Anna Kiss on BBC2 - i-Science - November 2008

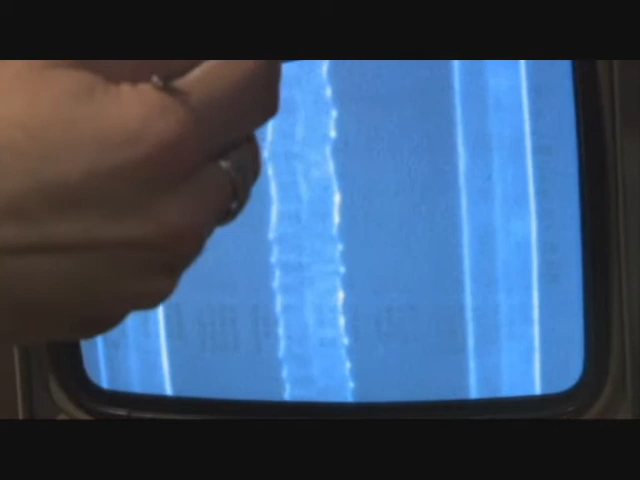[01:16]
It can be seen as this very sharp line on either side.